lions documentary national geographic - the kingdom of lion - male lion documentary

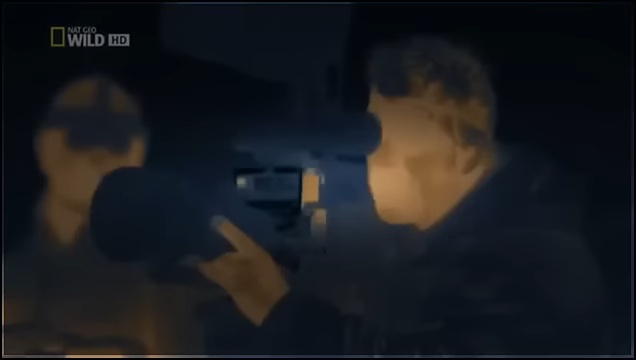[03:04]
15 years of development have led to a camera built specially to show the night world in detail, the Starlight camera.
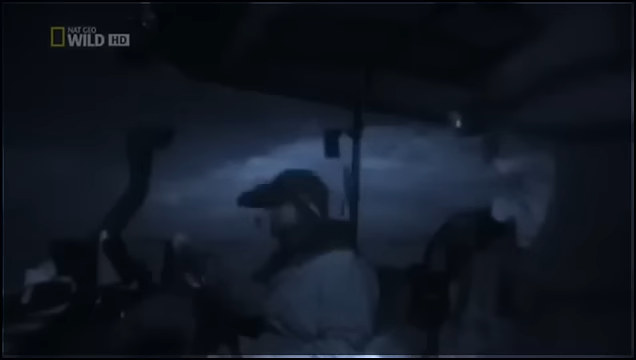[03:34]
Humans need night vision goggles to drive in this darkness. The problem is, brilliant moonlit nights like this occur only a few times in each month.
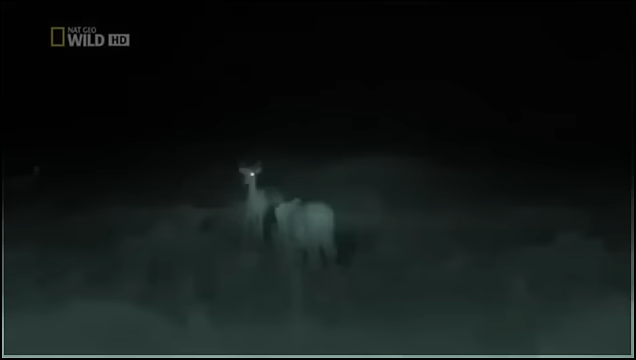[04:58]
The infrared beams are invisible to predators and prey. Our infrared camera allows us to observe how the dark leaves the animals almost blind. Yet when the action moves into the distance, even powerful infrared lighting can't reach. But we can follow the action further.
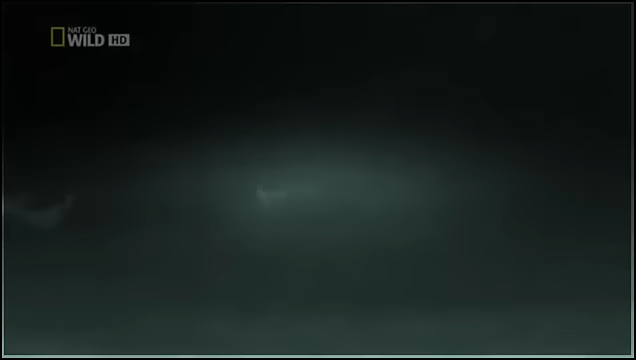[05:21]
With this, a new high-resolution thermal imaging camera.
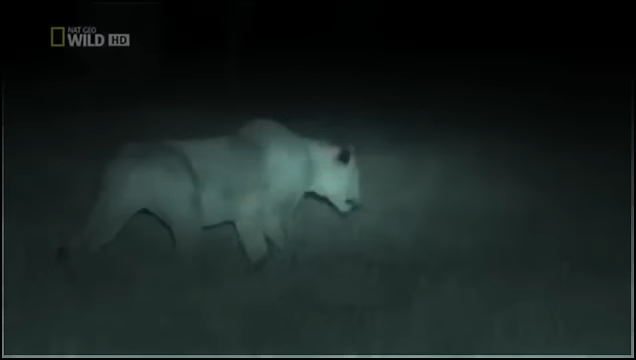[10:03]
but the paper dry grass makes it difficult for the lionesses to move without a sound.
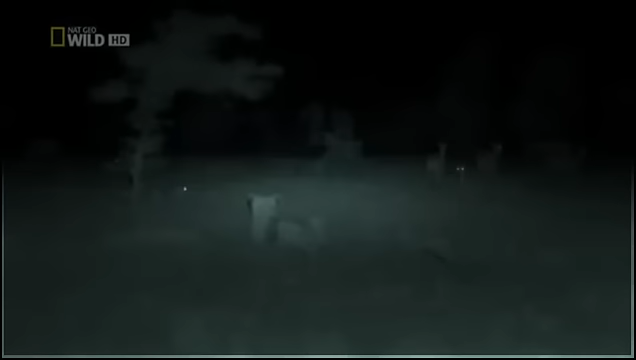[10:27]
Now there is a lion on either side of the unsuspecting herd.
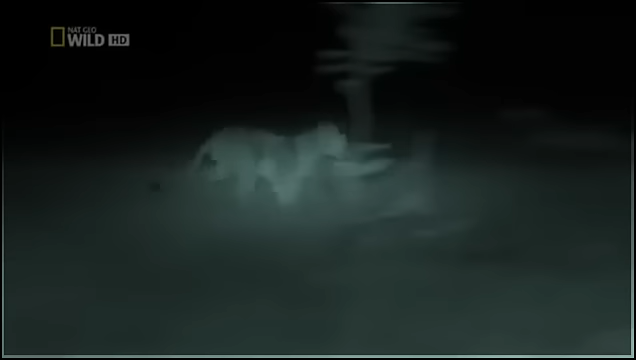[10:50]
The chaser can hear the desperate bleat of a topi.
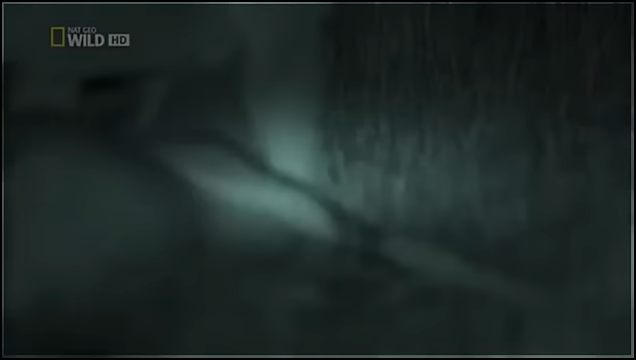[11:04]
The catcher squeezes the topi's windpipe in a death grip.
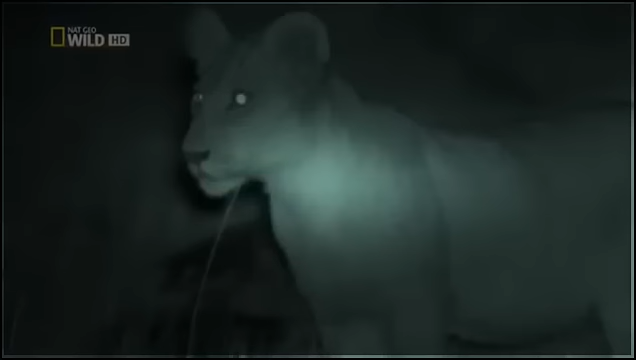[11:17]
But they won't move until they're called.
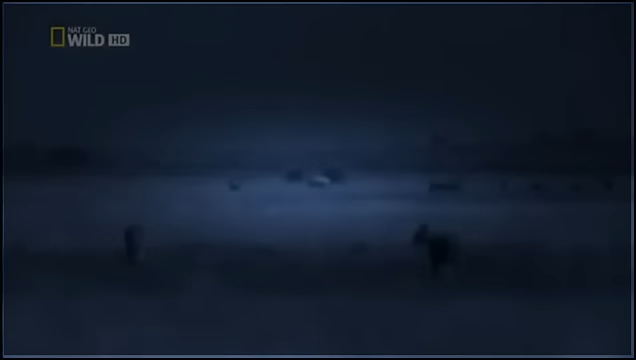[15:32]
The family arrives at a small herd of oryx.
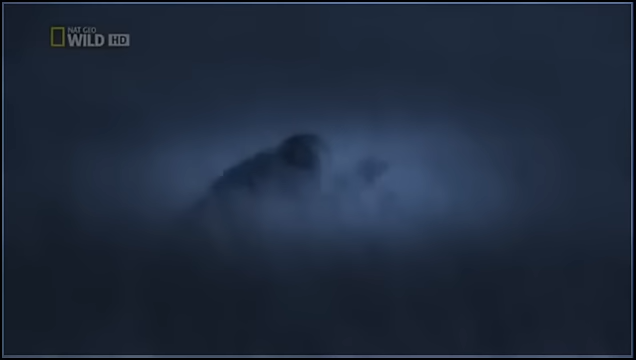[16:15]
The mother knows the cubs are distracting the oryx. She quietly lies down out of sight.
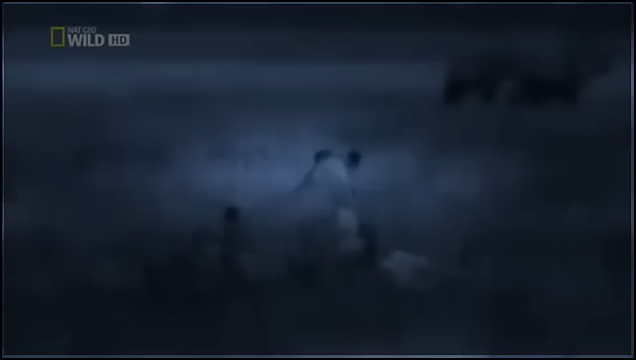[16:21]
The antelope are confident. The bright moonlight gives them a clear view of the lions.
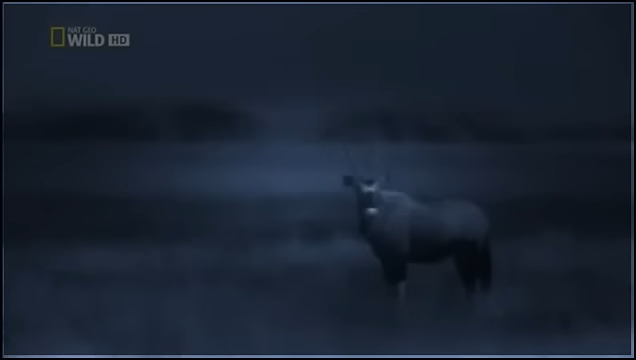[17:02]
The big male oryx shows the cubs how very fit he is with his trotting gait. He's letting them know that they wouldn't be able to catch him.
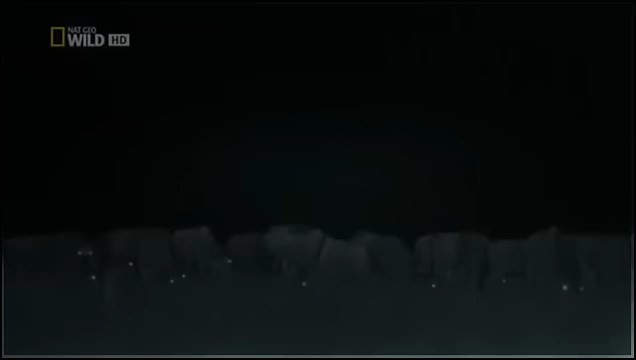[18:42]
Many animals compensate for this with a reflective layer in their eyes. It shows up with our infrared camera.
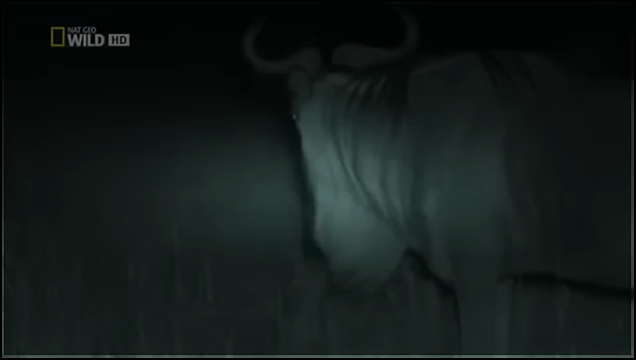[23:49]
The wildebeest have no idea what's about to happen.
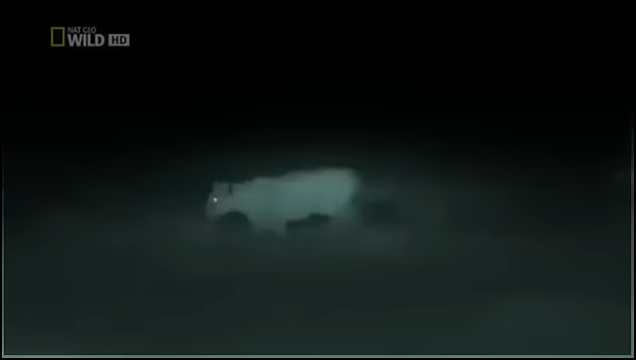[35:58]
She doesn't wait to pinpoint her victim by sound.
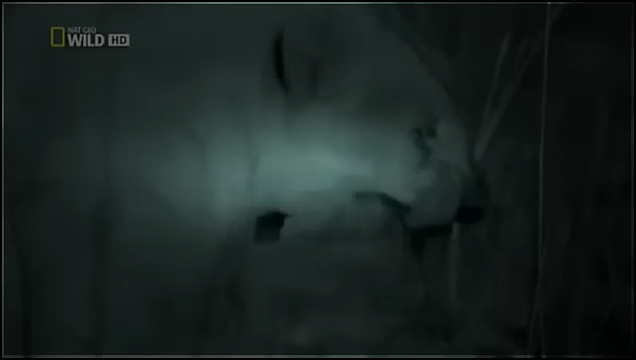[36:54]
At first, her brothers let her savor the kill.
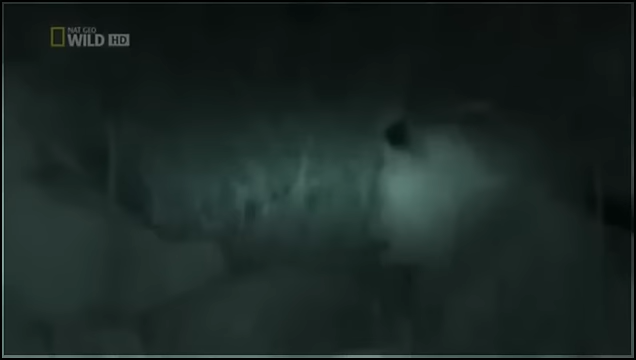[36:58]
Then hunger gets the better of them.
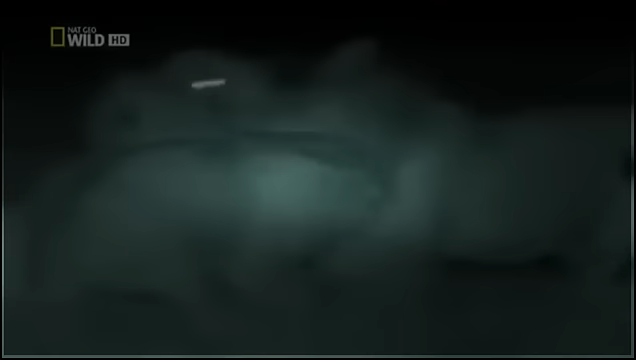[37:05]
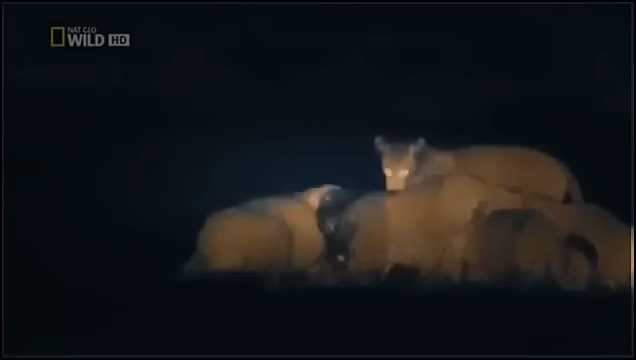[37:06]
In a way,
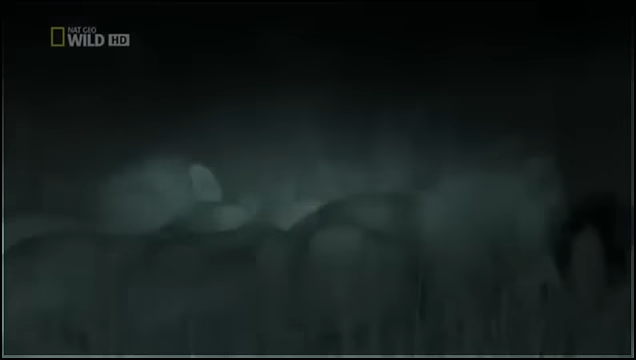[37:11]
they are passing their first test, taking what they need by force. The huntress is left with nothing. For her and her sisters to survive, they need to get away from their greedy brothers. But there's no going back home now.